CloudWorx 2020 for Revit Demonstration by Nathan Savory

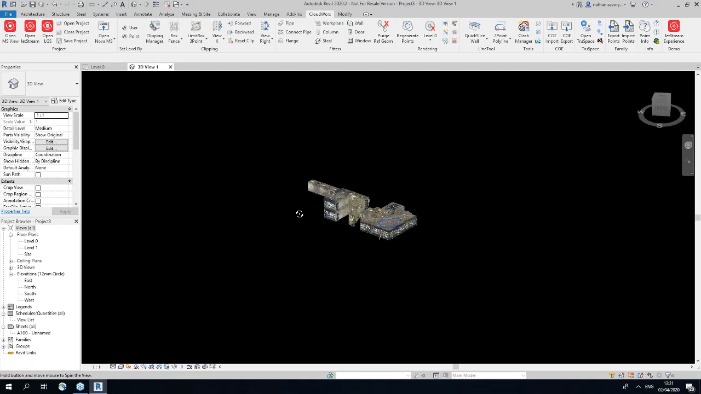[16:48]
there we go so in real time I can navigate this data just like it was with the LGS file
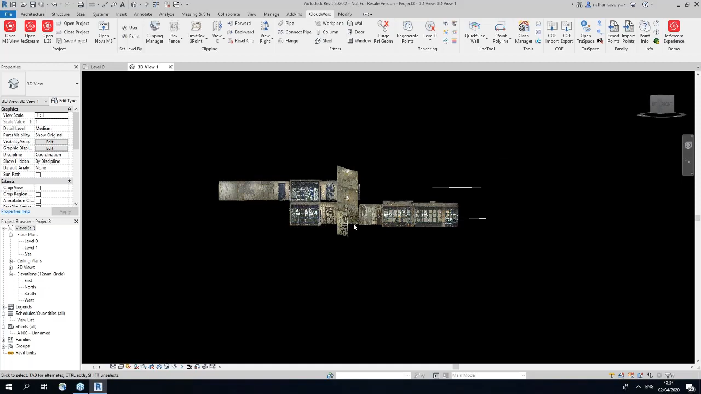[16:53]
so just to give you a quick overview of what the BLK data looks
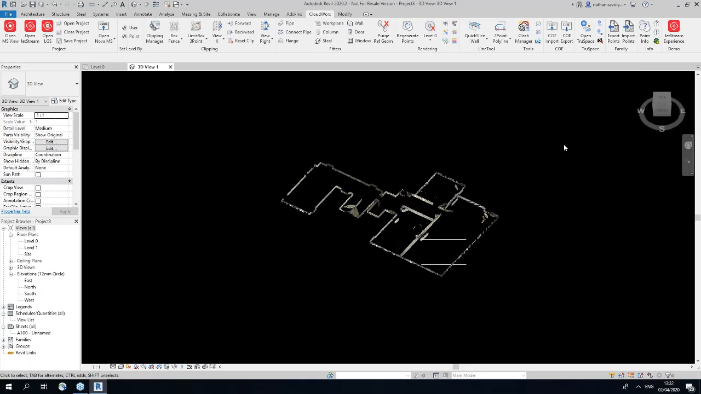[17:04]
there you go very nice so if you there you go very nice data we can still draft all these walls quite easily and again all these functions
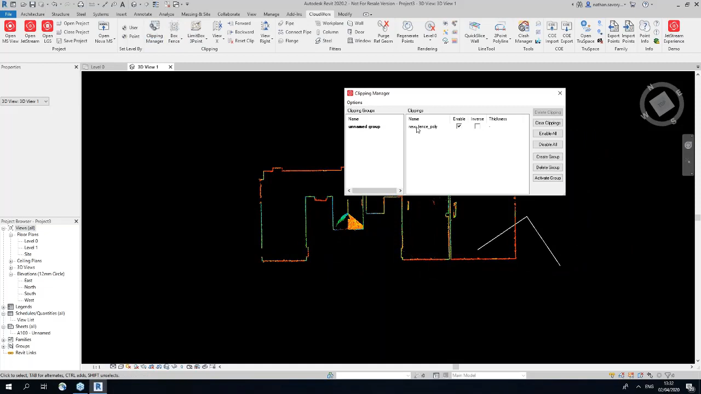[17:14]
are the same just like your LGS file thank you very much for watching